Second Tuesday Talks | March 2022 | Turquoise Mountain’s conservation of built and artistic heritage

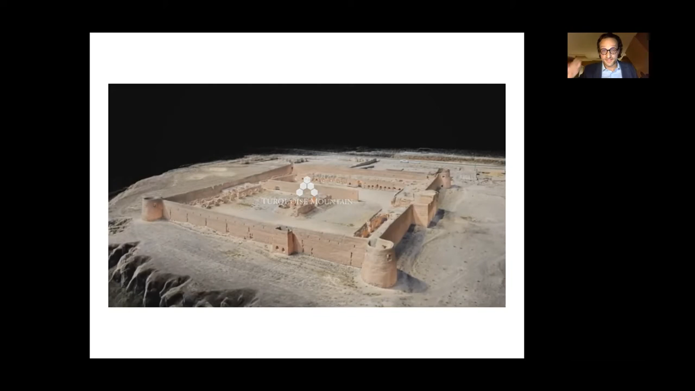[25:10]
of the 3d scan and there you can see the sort of the the boundary walls which are made out of packs are incredibly defensive um with the four towers which would contain these caravans typically would have contained a garrison to defend them and then one entry point through the middle into these two courtyards one probably well the southern courtyard which is really accommodation